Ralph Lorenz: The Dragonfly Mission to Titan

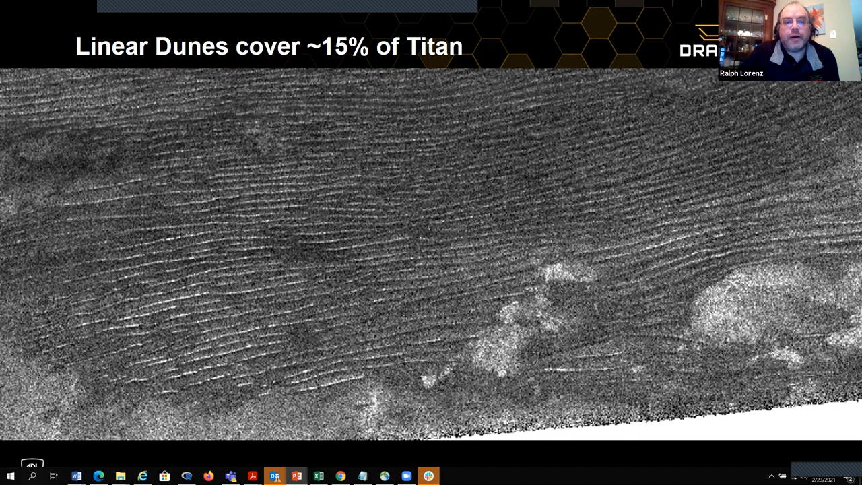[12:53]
And the the the way the dunes are oriented they sort of flow around mountains and obstacles is a so-called linear arrangement.